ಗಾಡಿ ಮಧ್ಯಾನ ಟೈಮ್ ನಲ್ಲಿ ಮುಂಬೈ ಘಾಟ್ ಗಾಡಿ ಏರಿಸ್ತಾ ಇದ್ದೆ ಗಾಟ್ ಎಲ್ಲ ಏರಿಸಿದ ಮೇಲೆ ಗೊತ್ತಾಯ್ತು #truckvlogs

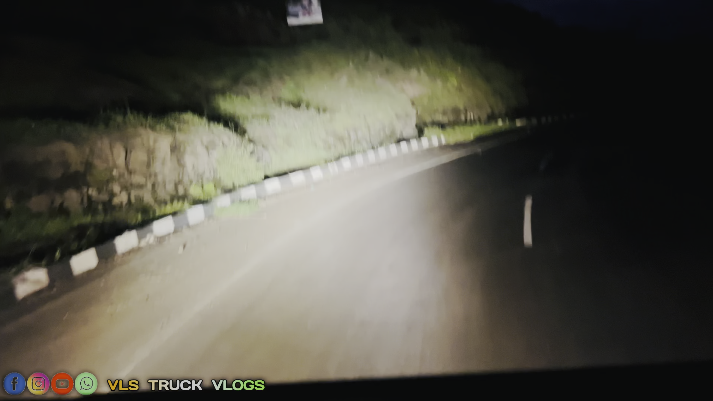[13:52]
ಫ್ರೆಂಡ್ಸ್ ನೈಟ್ ಟೈಮ್ ನೋಡಲಿಲ್ಲ ನಮ್ಮ ಹೆಡ್ಲೈಟ್ ಹೆಂಗೆ ಕಾಣ್ತಾವ ಬೆಳಕ್.
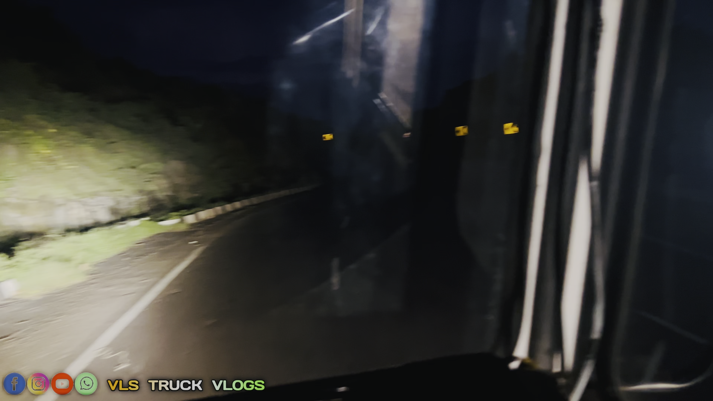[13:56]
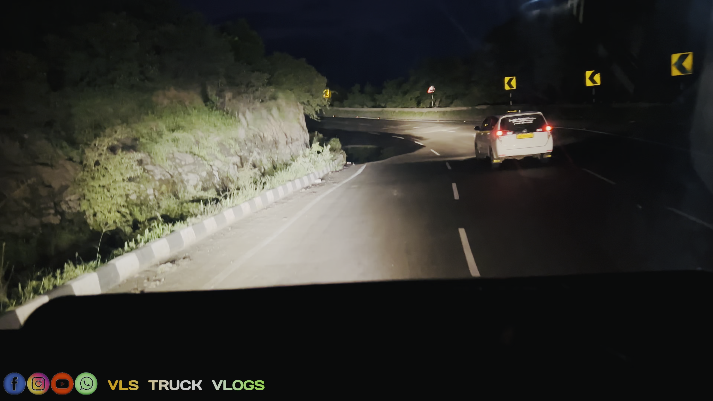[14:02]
ಇದು ಡಿಂಪಿ ಅದು.
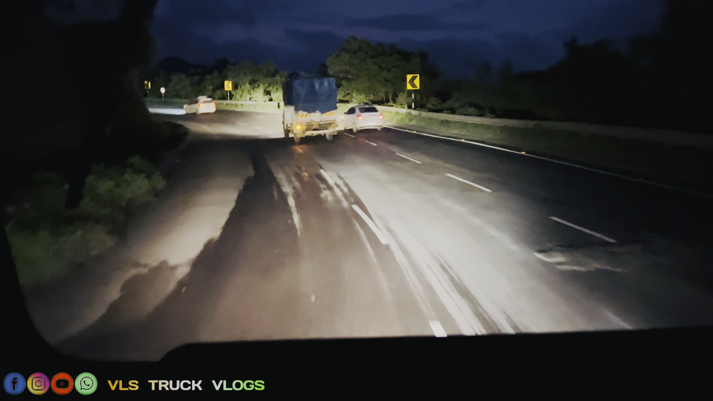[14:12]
ಇದು ಡಿಂಪ್ ಹೊಡೆದ್ರೆ ಫುಲ್ ಈಗ ಫುಲ್ ಇದು ಡಿಂಪ್.
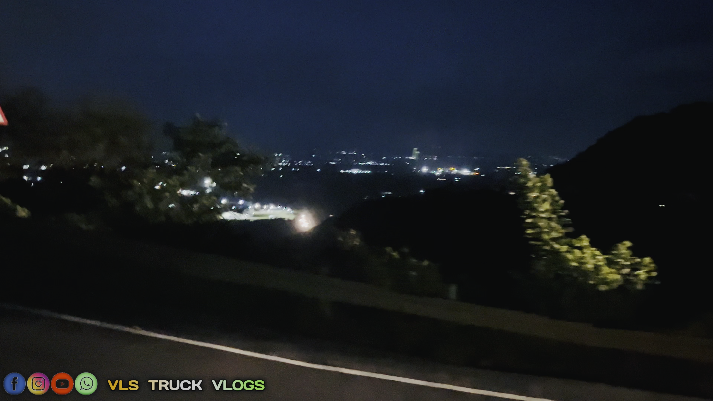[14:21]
ನೈಟ್ ಟೈಮ್ ಹೆಂಗೆ ಕಾಣುತ್ತೆ ನೋಡಿ ಕೆಳಗೆ ಇದೆಲ್ಲ